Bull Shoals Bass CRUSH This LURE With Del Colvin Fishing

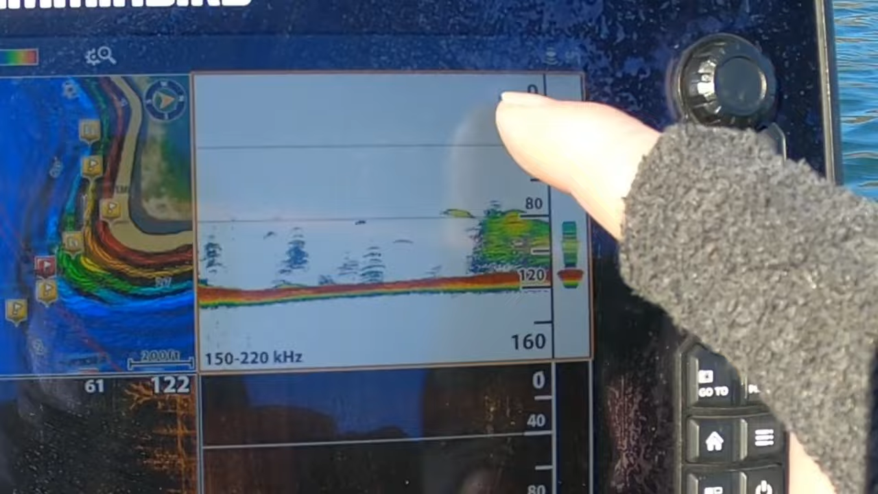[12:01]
That's kind of what we've been fishing, is these balls that are up higher broke off the pack.